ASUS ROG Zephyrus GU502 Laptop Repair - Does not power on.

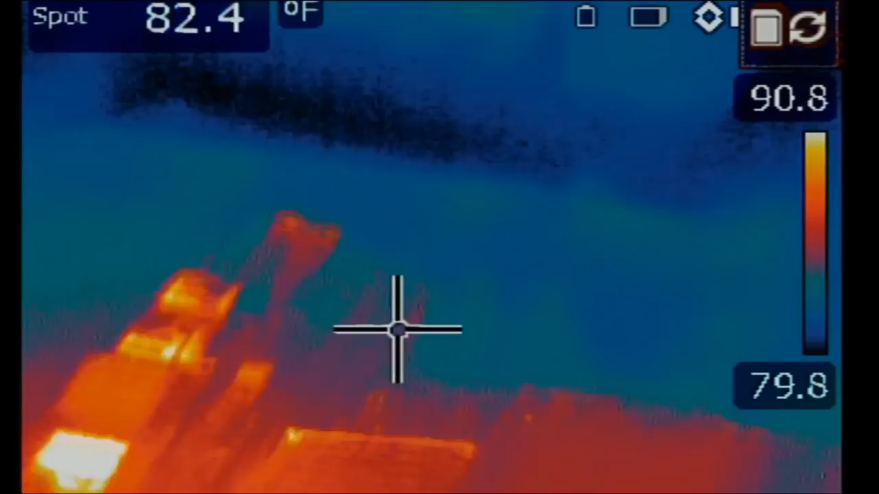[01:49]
On screen: spot 82.4°F
Let's go under the microscope or under the thermal camera, not the microscope. We are done with the microscope.
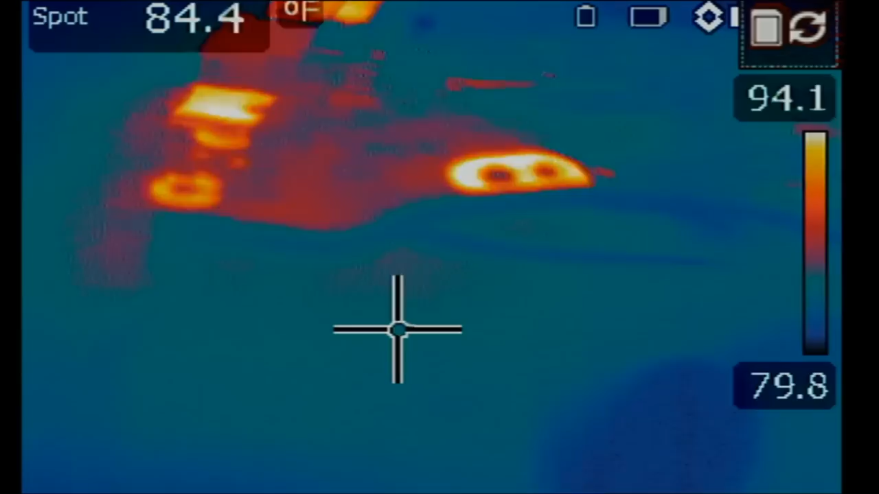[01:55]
On screen: spot 84.4°F
And I'm going to inject voltage at the drain of the MOSFET where we measured for a short.
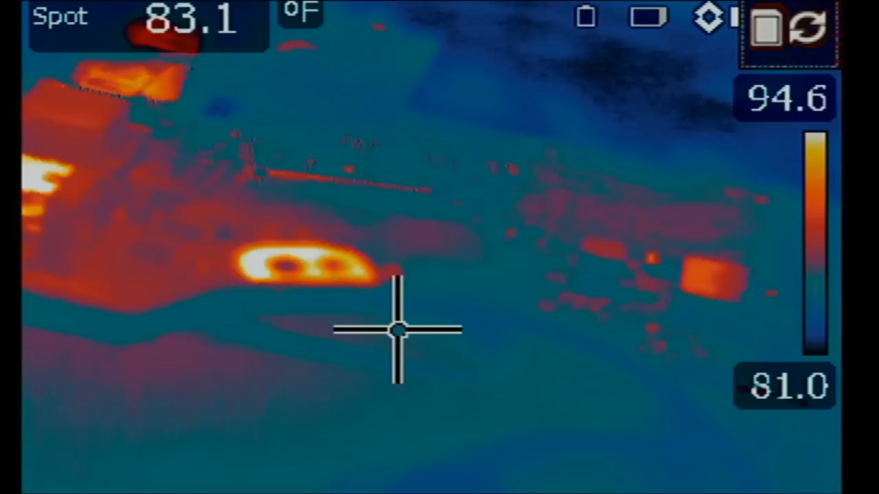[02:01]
On screen: spot 83.1°F
The voltage injection tool is drawing 3.14 amps at 1.5 volts.
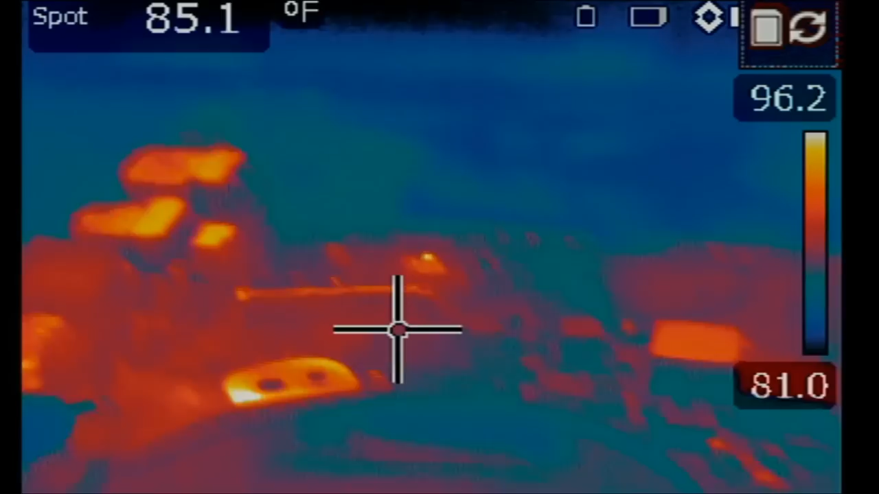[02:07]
On screen: spot 85.1°F
Wow. Something must get hot on the board because
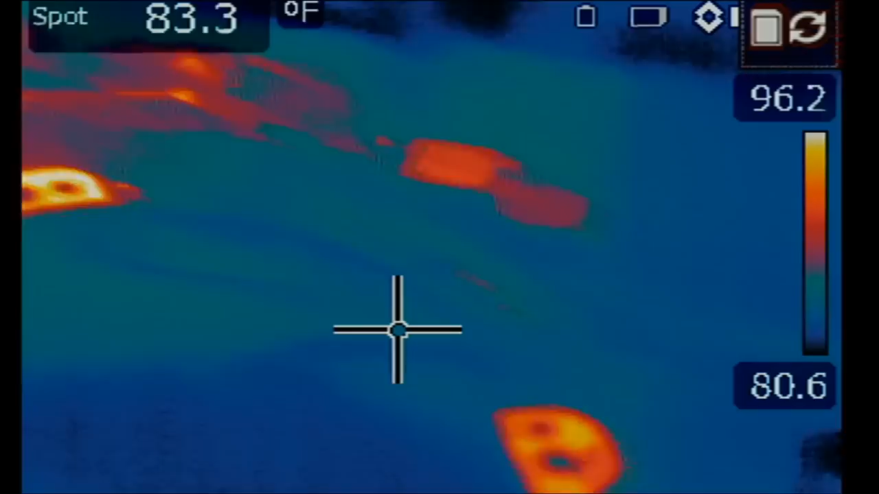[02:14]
On screen: spot 83.3°F
we are drawing 3.14 amps.
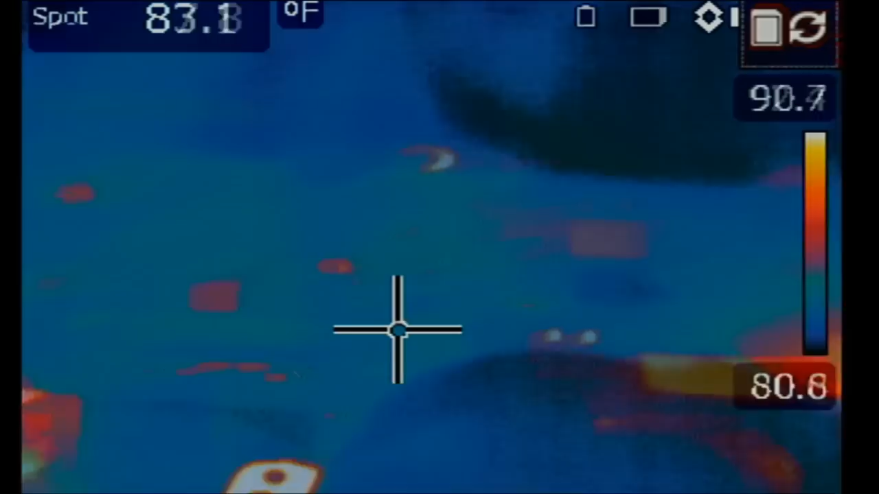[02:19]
I'm not seeing anything hot on the board. What's going on?
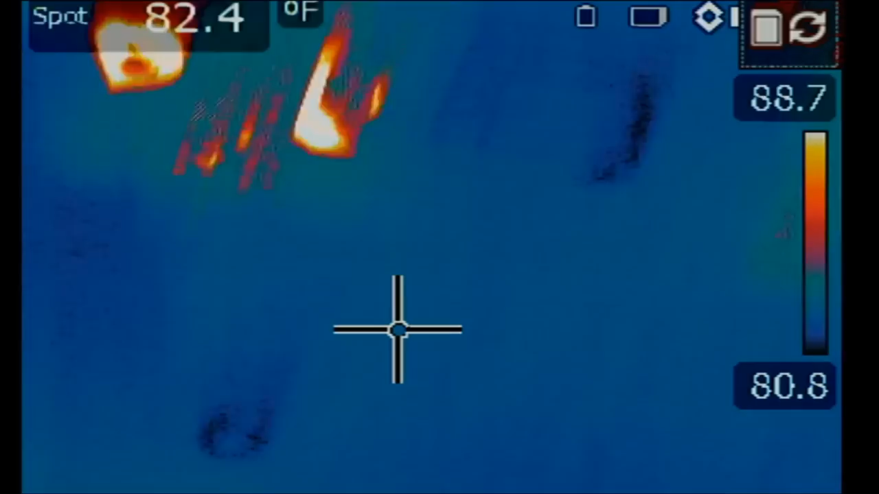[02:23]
On screen: spot 82.4°F
Oh, right there, right there, right there.
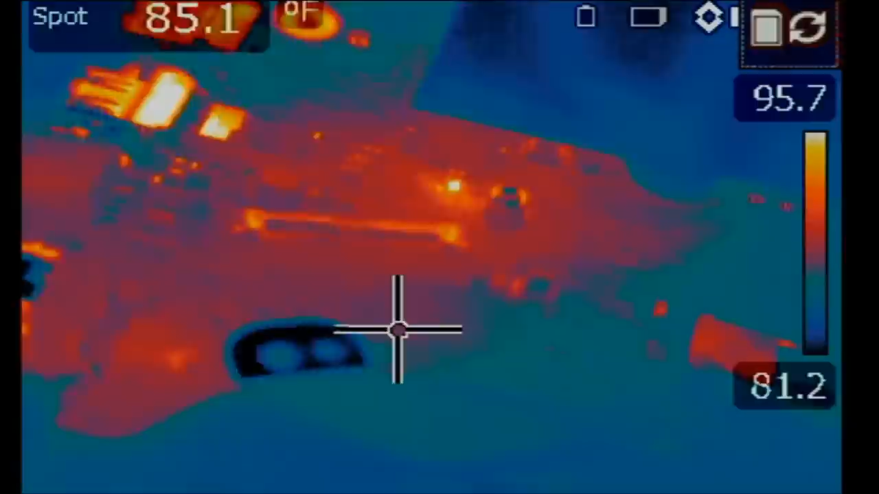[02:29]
On screen: spot 85.1°F
Let me remove the probe. And you see how that heat spot disappeared. One more time.
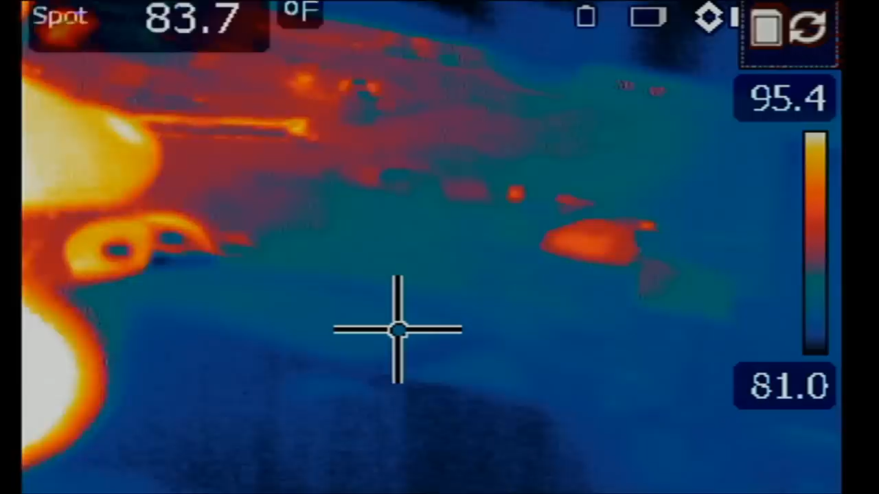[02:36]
On screen: spot 83.7°F
Right there, right here. Okay. Got it.
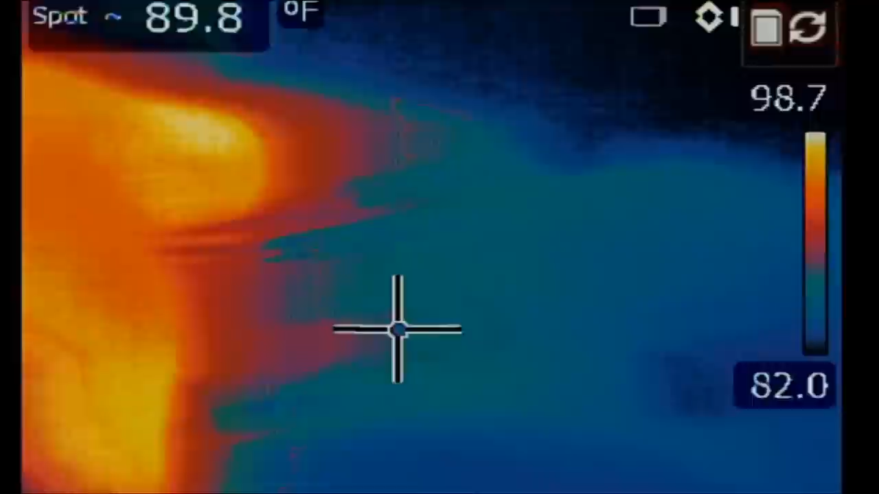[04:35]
On screen: spot 89.8°F
Yeah, it's the cap right next to the one that we removed. This one right here. So let's remove this one.